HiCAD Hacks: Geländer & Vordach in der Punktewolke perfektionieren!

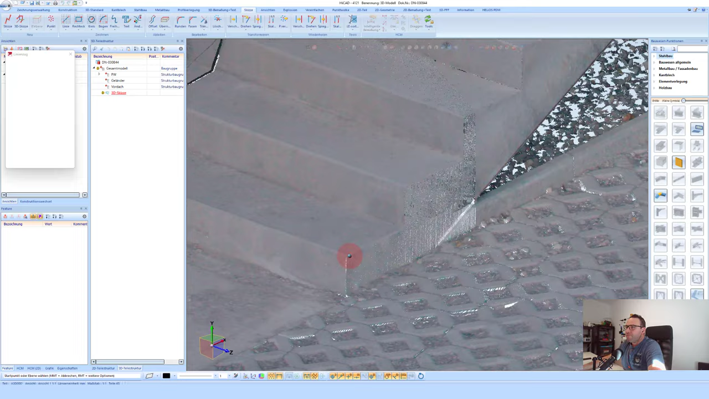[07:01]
das würde ich hier über eine 3d skizze definieren das heißt ich gebe hier einfach eine eine fläche an und kann hier diese punkte abfangen im grunde genommen wenn ich hier hinzu dazu schule dann sieht man her sehr viele punkte mit der taste c kann ich hier diese punkte mit der schnell auswahl direkt angreifen
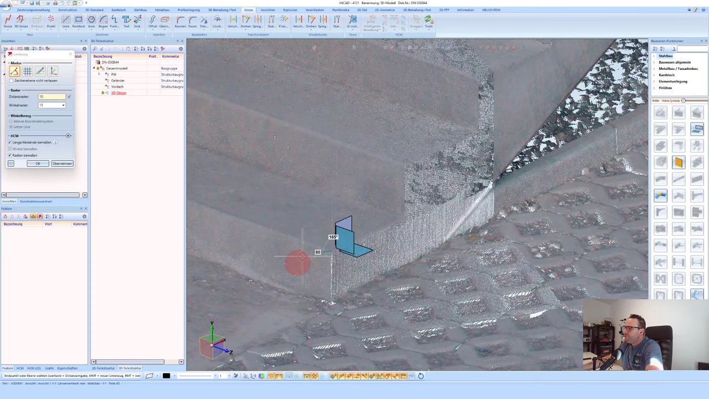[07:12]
und hier auch drinnen konstruieren ich nehme hier meine punkte die ich hier auswählen kann das heißt man muss hier schauen in diesem fall möchte ich
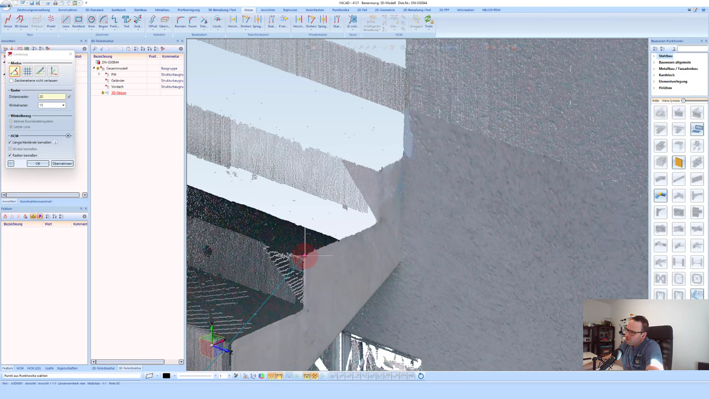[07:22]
hier diesen punkt haben damit ich hier meine verlauf habe diese linien kann ich natürlich mit den funktionen ganz normal weiter editieren so
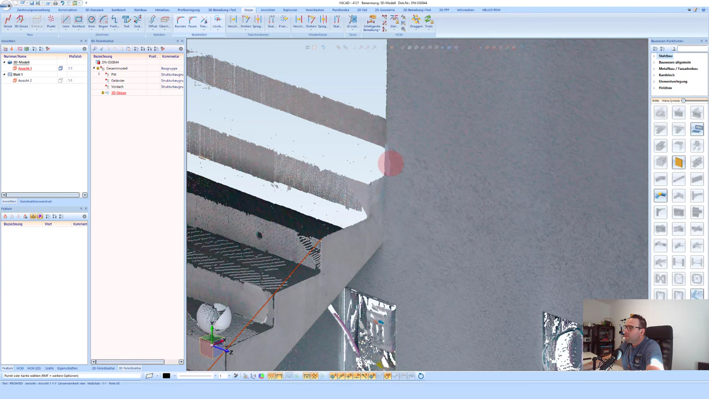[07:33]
wie hier zum beispiel möchte ich das bis zu dieser fläche man
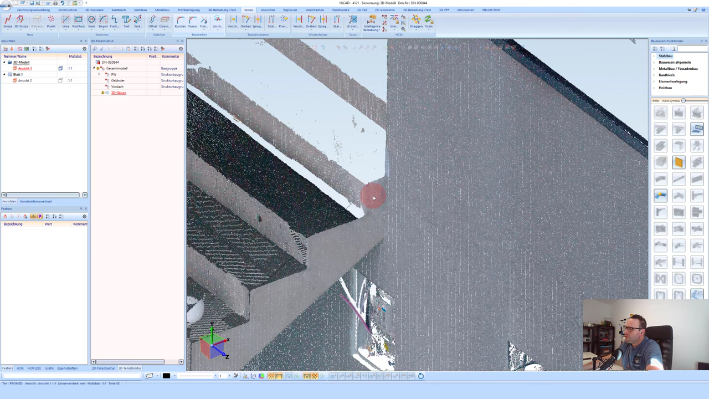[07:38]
sieht hier in dieser fall habe ich natürlich jetzt diesen diesen linienzug falsch gewählt dass ich werde jetzt diesen linienzug noch mal löschen also man sollte hier natürlich schon darauf achten dass man hier die punkte
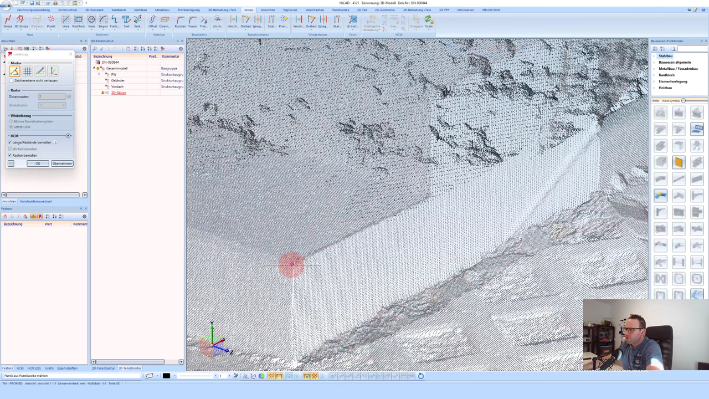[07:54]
sauber erwischt das ist jetzt nicht so wie bei mir passiert aber
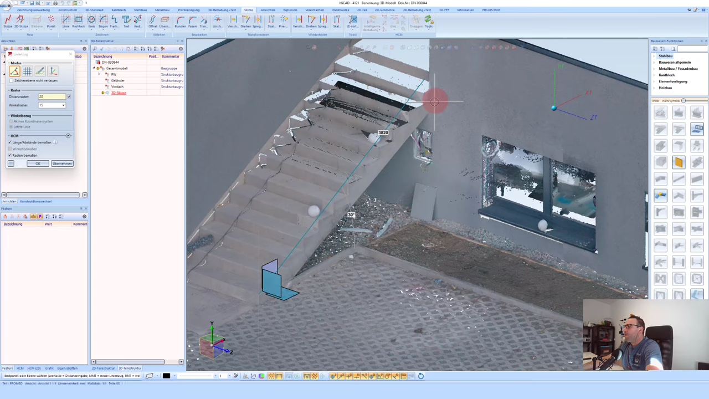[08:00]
natürlich kann das immer wieder vorkommen deswegen werde ich jetzt einfach ein bisschen genauer darauf achten welchen punkt ich erwische und ich habe hier das jetzt jetzt beim drehen auch sehr schön diesen punkt richtig erwischt so jetzt möchte ich diese linie sowie vorhin verlängern die soll hier bis zu dieser fläche gehen
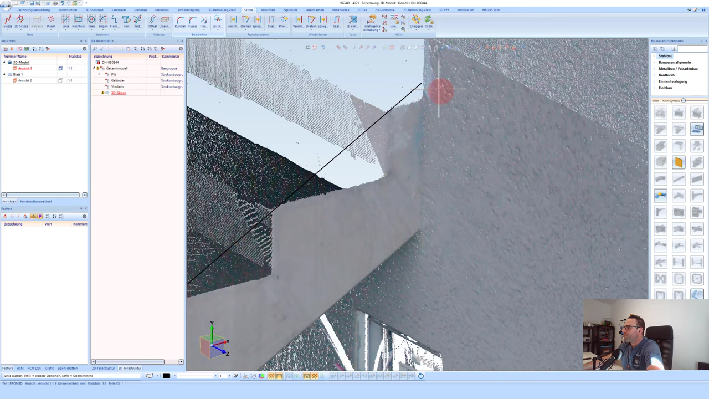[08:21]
und ich möchte hier diese linie verwenden dadurch ich weiß dass ich hinten auch noch eine linie haben will kann
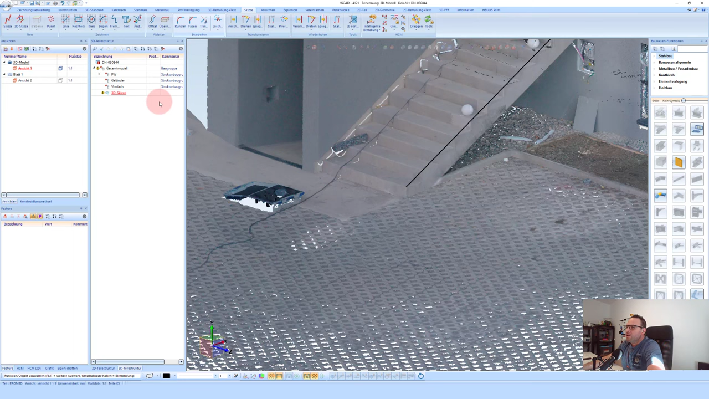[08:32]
ich hier in diesem fall diese skizze gleich mit der rechten maustaste kopieren ich wähle hier einfach den endpunkt dieser kante aus und möchte diesen hier einfach mal an diese kante kopieren
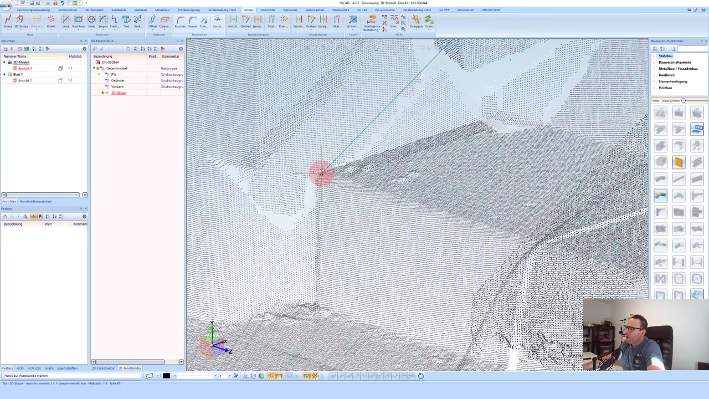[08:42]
ich muss natürlich hier in weiterer hinsicht schauen
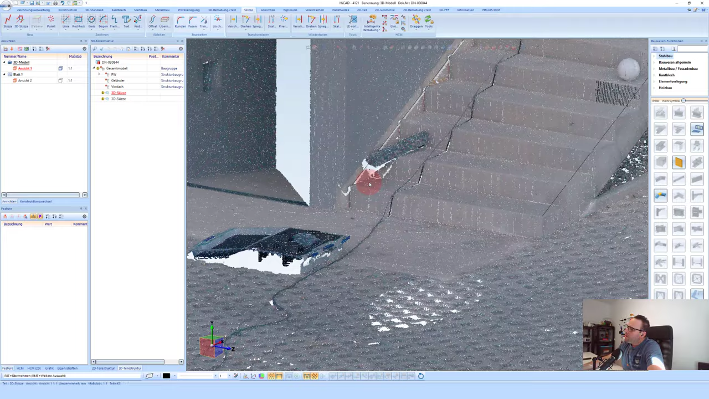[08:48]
weil ich mir die punkte schon mal angeschaut habe hier sieht man auch einen kleinen vorsprung wo der voll wenn man schutz drauf
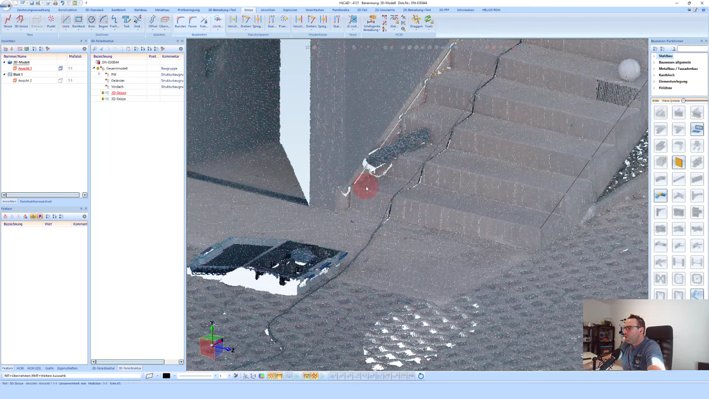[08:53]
ist das muss ich dann natürlich bei meinen werten beachten oder ich
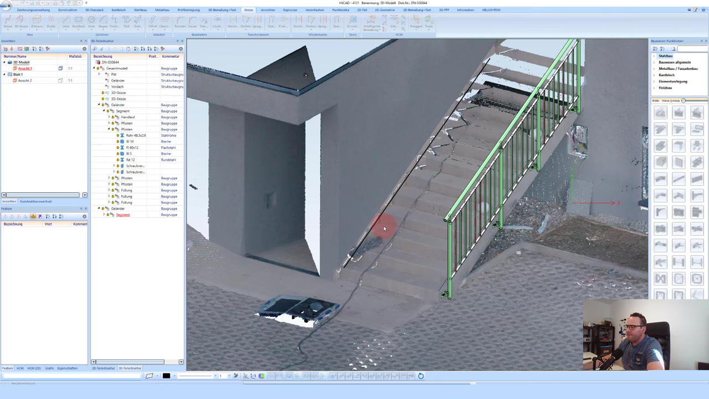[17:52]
so wie es natürlich sehr oft vorkommt habe ich jetzt vergessen auf das zu achten wie lange meine linie ist das heißt ich möchte hier natürlich dass mein band handlauf weiter nach oben geht ich kann hier jederzeit die linie auch
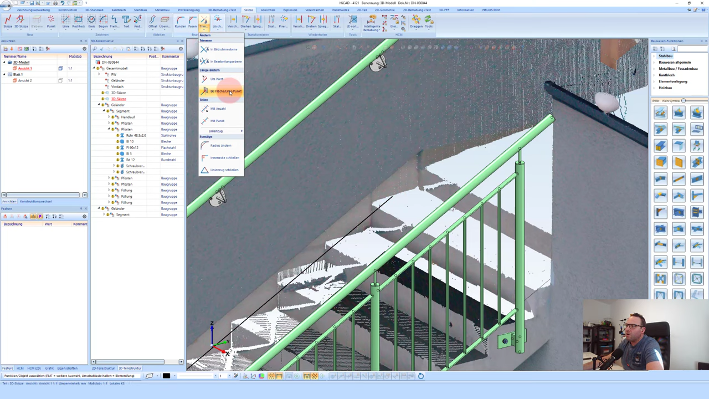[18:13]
abändern möchte hier diese linie bis zu dieser fläche nach oben ziehen und ich kann hier natürlich jederzeit die
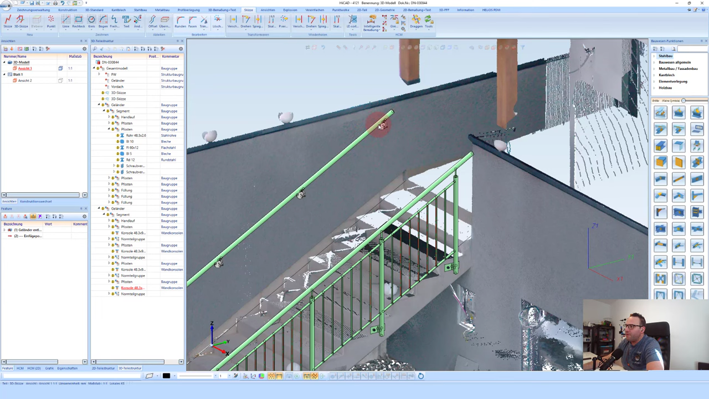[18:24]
diesen band handlauf aktualisieren und er soll mir jetzt aktualisiert werden als berechnet werden und jetzt kann ich nachschauen wie wird das in diesem fall auch mit dem naturmaß zusammen passen das heißt wäre der wand handlauf
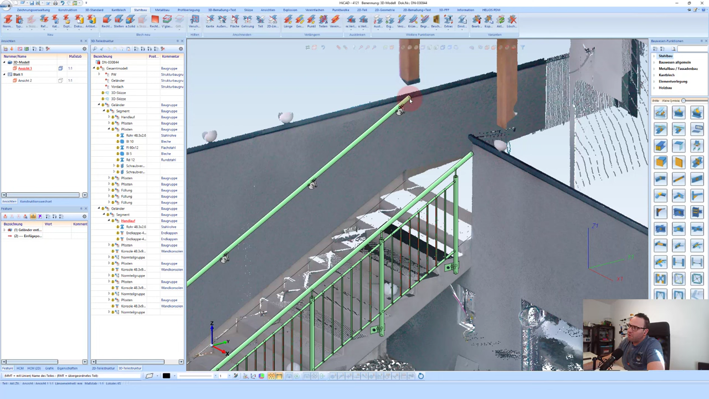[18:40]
in der luft oder nicht wir kann noch befestigt werden was hat es jetzt gesehen er hat es dann oben gezogen gezogen und es würde mich hier natürlich auch passen kann
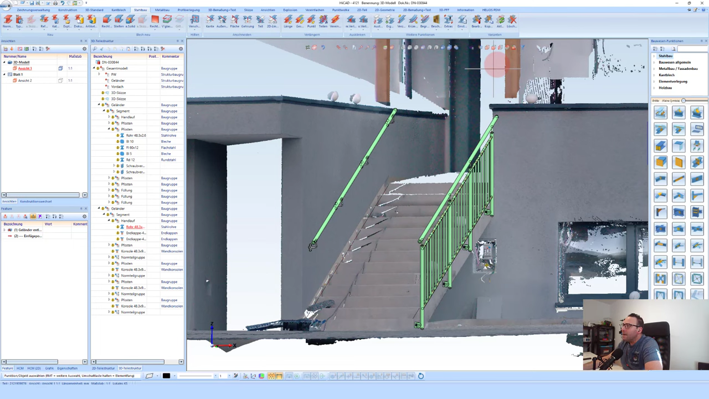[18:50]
natürlich hier auch noch mal die kontrolle machen das heißt die kann natürlich hier gehen und eine